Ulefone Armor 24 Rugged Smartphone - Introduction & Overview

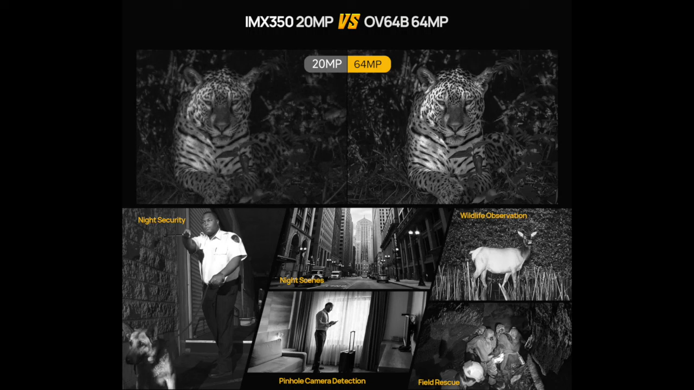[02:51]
Along with night vision camera which is not common on regular phones so I can see and take pictures even in complete darkness, the screen is hugged too with a good size 6.78 inch screen that delivers good performance display quality.